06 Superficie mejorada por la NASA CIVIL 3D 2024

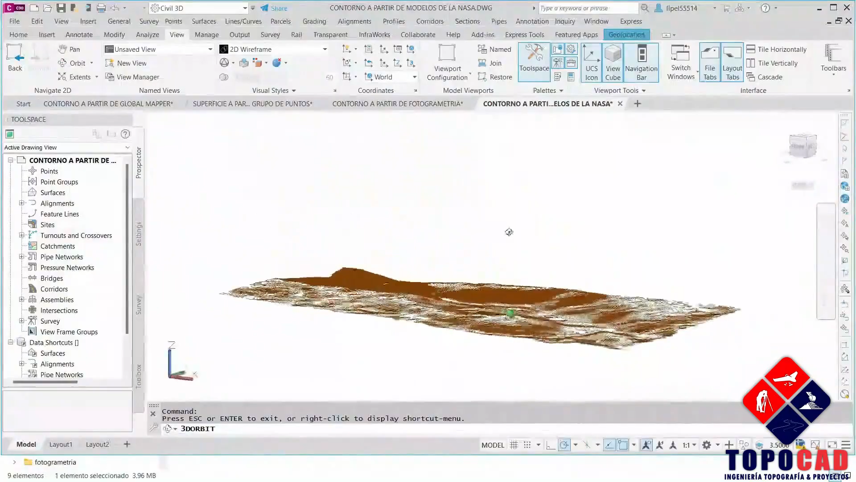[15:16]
Un poco. Los ríos. Se ven. Más. Definidos.
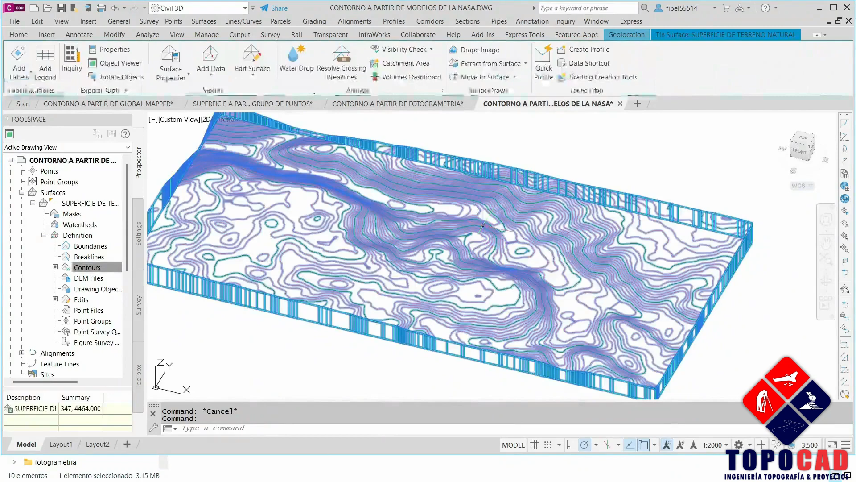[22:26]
Vamos a irnos a object viewer. Y con esto nos estaríamos quedando utilizando lo que es el cuarto método. Lo que es por las imágenes corregidas de la NASA.
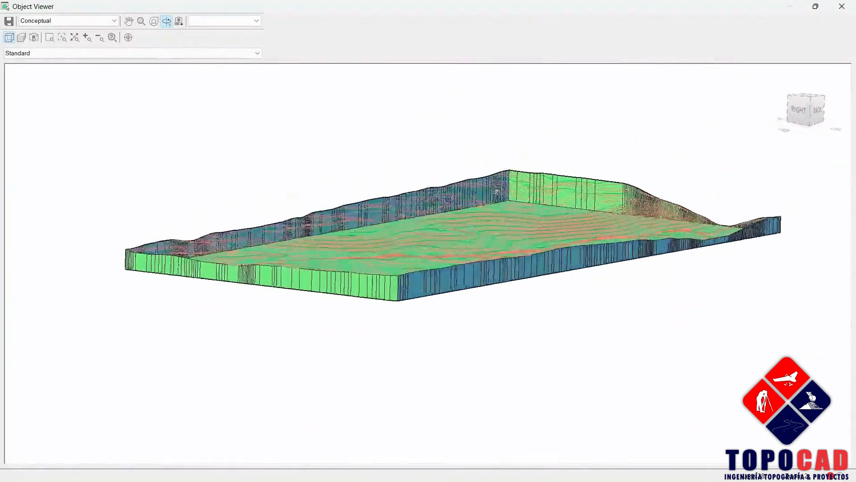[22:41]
Lo que se aproxima a nuestra superficie actual de lo que se puede ver.
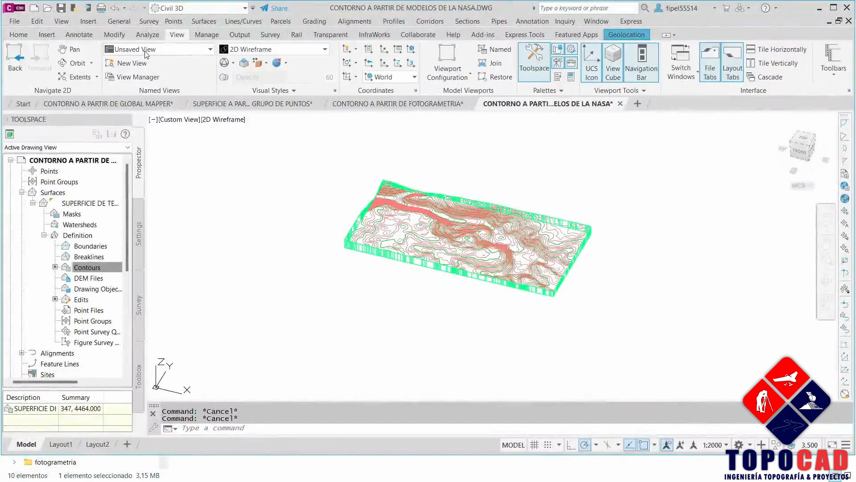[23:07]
Vamos a irnos acá a top. Y vamos a agregar lo que son las etiquetas de las curvas de las cotas.